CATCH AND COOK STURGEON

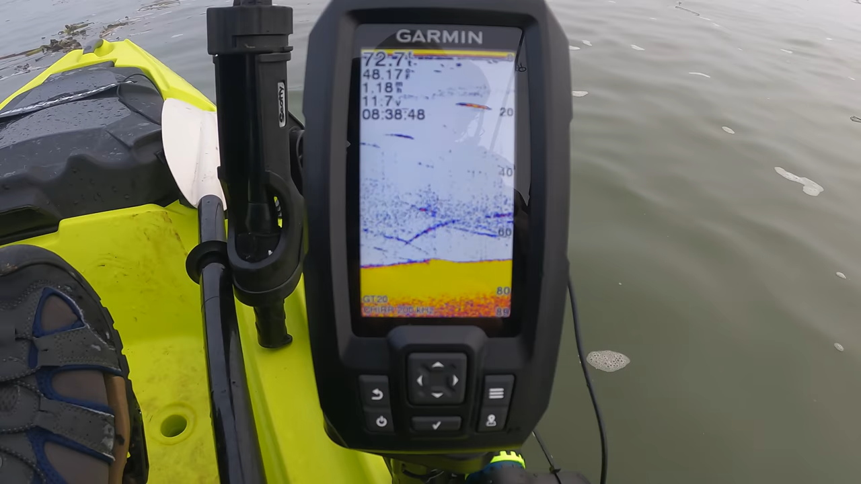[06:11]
Pretty sure that's sturgeon right there. A big one too.
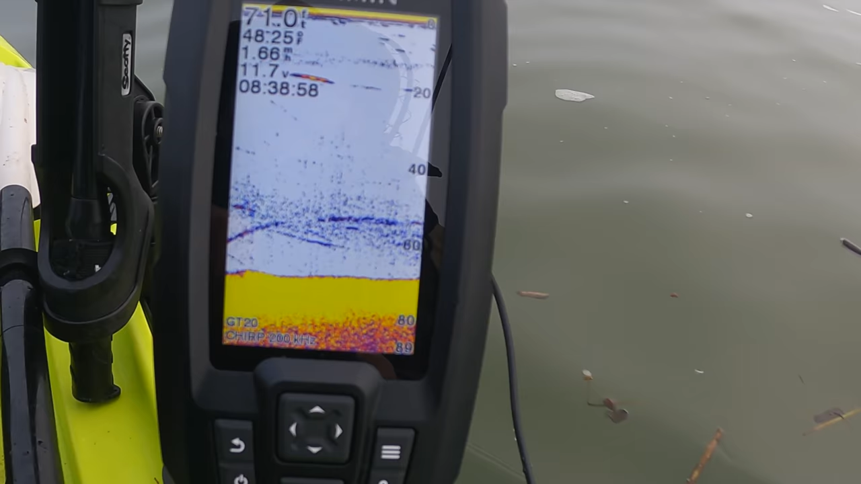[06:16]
Oh yeah. Man, that took up more than the whole screen.